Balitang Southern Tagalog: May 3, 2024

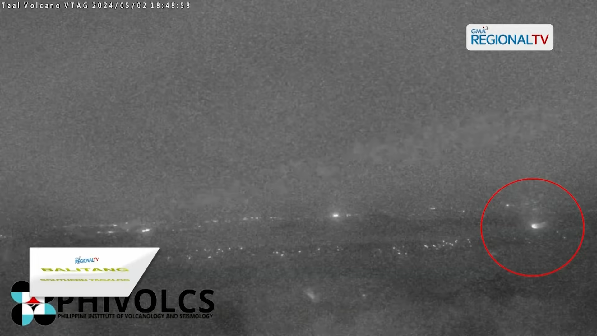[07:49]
Bandang alasais kagabi, sumiklab ang sunog sa talahiba ng Taal Volcano Island, sakop ng barangay Pulang Lupas sa Nicolás, Batangas.